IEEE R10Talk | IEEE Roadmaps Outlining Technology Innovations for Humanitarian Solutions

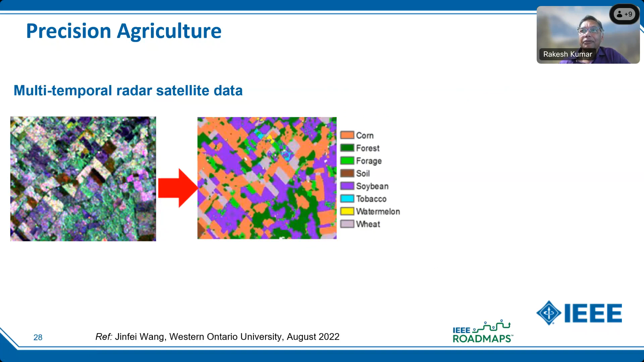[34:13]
and then it parses it down into different types of crops that are there. There's corn and forest forage soil, soybean, tobacco, different colors, as you can see on the right. And then they can parse it down further into a nitrogen estimate map, and the greens on the right then show you where the nitrogen canopy is high versus where it's low. And so, now you can go and, if you want to enhance the nitrogen, you spray that in the brown zones. So, very impressive.
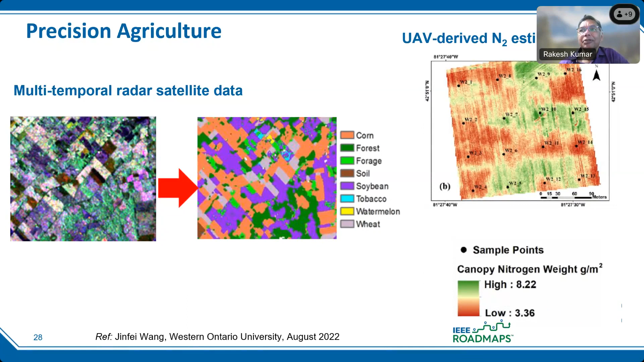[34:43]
It didn't used to be around. And another thing you can do within this precision agriculture space is that you can detect diseases.